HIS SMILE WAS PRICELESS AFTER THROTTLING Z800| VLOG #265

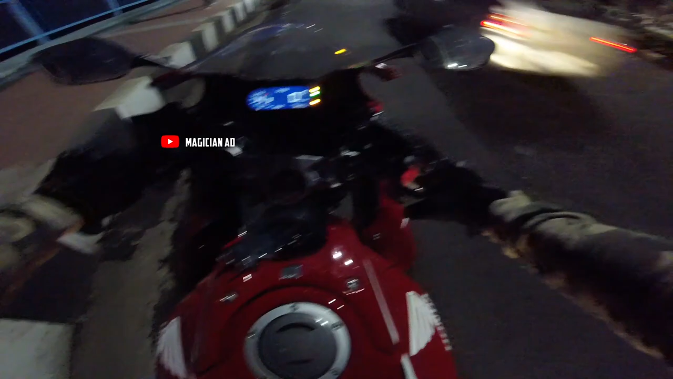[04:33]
बड़ी ख़राब रोड हो रही है, देख के ही चलाना पड़ता है। ये देखो टर्न्स वगैरह तो सही से होंगे ही नहीं। हाँ वो गड्ढा इतना ज़्यादा बड़ा गड्ढा था कि वहाँ से अगर कोई बीच रोड से आए तो वो तो गिरे सीधा।